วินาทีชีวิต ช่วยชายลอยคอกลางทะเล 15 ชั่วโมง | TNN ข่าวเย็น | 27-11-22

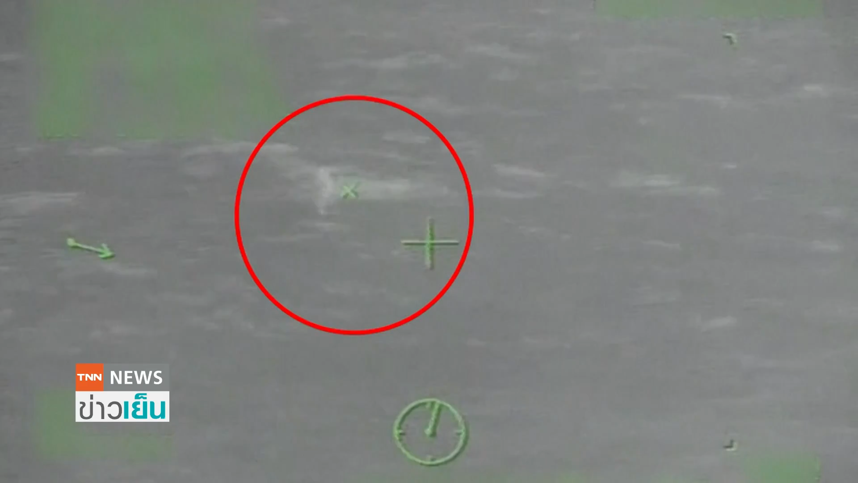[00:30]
ตัวจับความร้อนถ้าเกิดว่าสังเกตดูจะเห็นว่านี่ครับ เป็นวงกลมสีแดงในวงกลมนี้ก็คือชัยคนนี้ ซึ่งจากภาพก็จะเห็นว่าเขาค
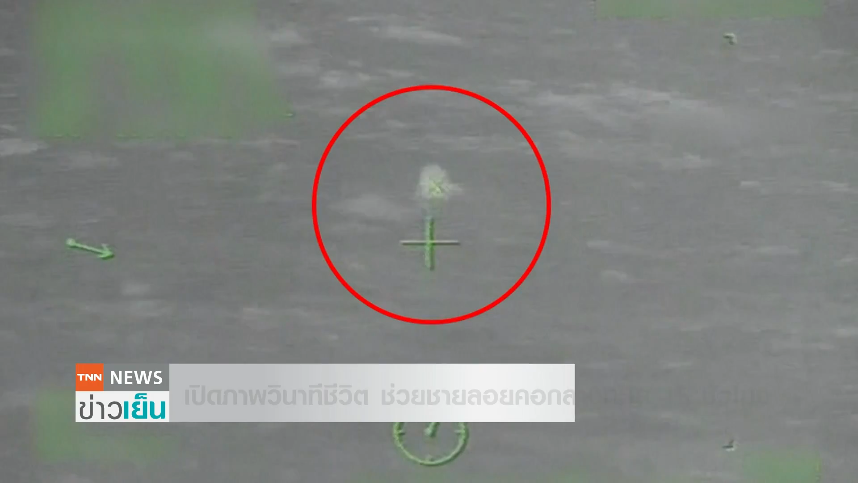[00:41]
นนี้กำลังลอยคออยู่กลางชะเล ถึงลำผ่างแล้วก็พยายามที่จะลอยตั
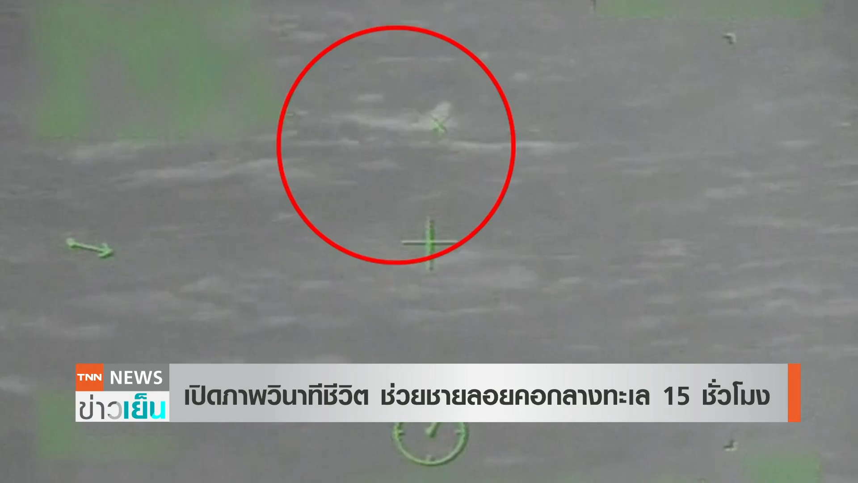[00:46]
วเนือน้ำเป็นพหรรัง hour and теп Webถามорก bead มีบางจังหวะก็ดำผุดดำว่ายเพราะว่าประสะจากทุนลอยน้ำ
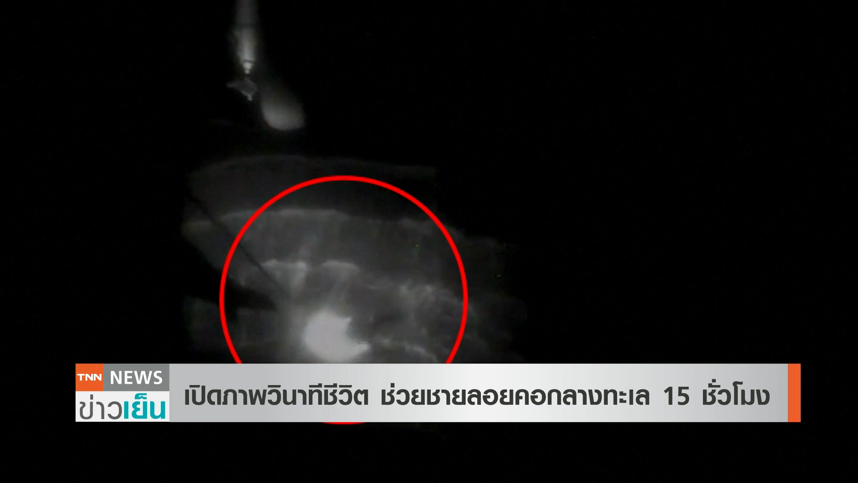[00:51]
และทันทีที่ว่าเห็นเจ้าokiชัยฟั่งเจ้าไม่คนนี้ก็รวบรุมสติ และพรกำลังยกมือขึ้น คล้ายคล้ายกับนะคะคล้ายกับว่าเป็นการร้องข suoความช่วยเหรือศัคนที่ชัยฟั่งสหรัurtจึงรีบมุ่งหน้าต่อไปเพื่อไปช่วยเหลือหรือปรากฏว่าทางด้านของจับนัททีก็ได้ใช้แฮลิคอปเตอร์รุ่น J-Hawkซึ่
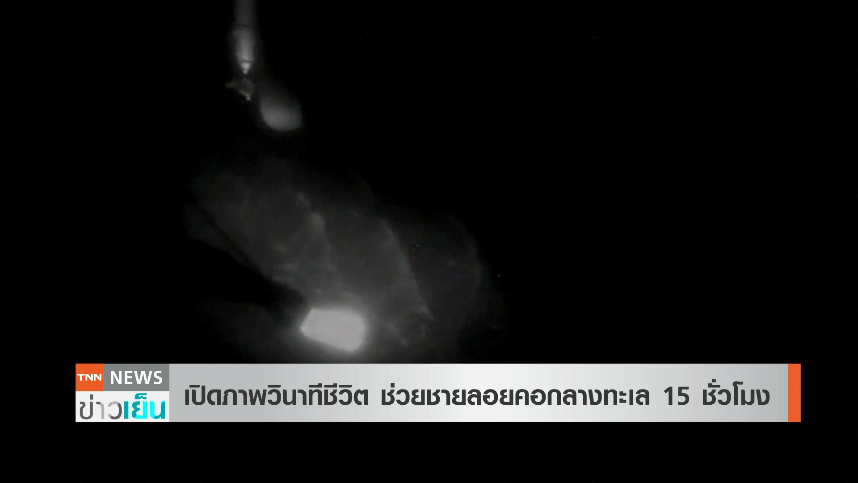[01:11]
งถือว่าเป็นภาหนะคู่ใจของจับนัททีใช้ฟังสหรัฐสำหรับภรรกิจการค้นหาและกู้ภายเพราะว่าสามารถทำความเดลวได้แล้วก็มีレดาในการช่วยค้นหาผู้สูญหาย
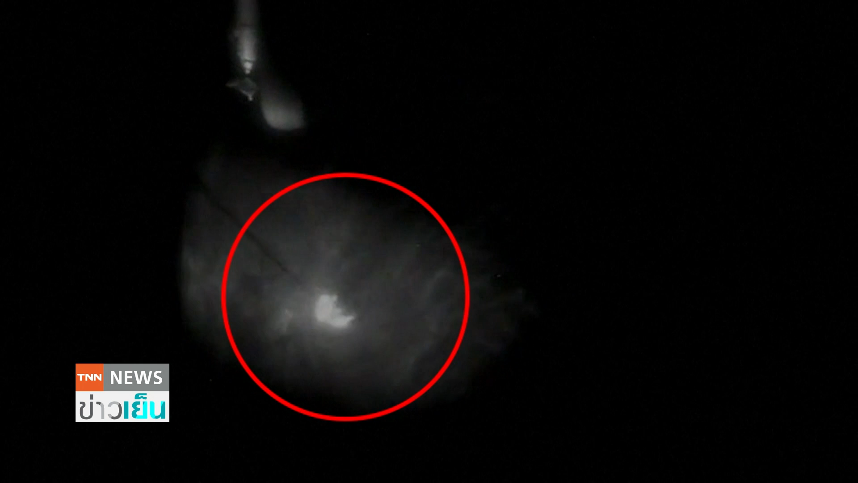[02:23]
ตายมาได้อย่างปลอดภัยราปฏิหารเลยครับ